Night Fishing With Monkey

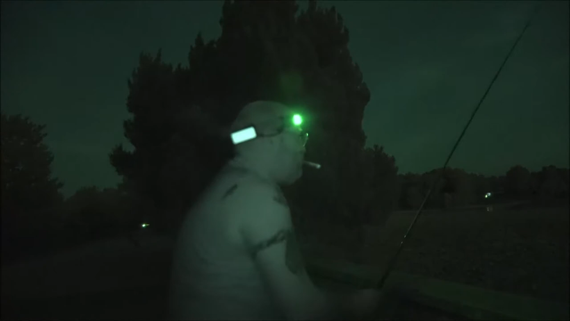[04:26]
I'm right in a current, so that should be pretty cool.
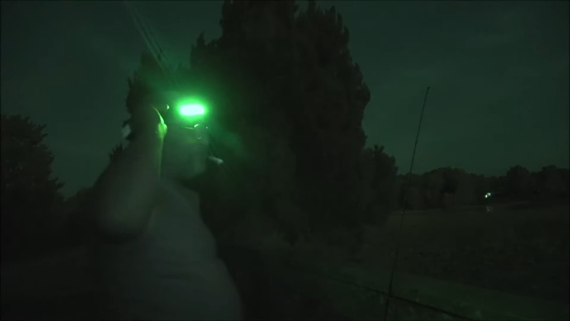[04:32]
Let me turn this off for you. So. There's my pole.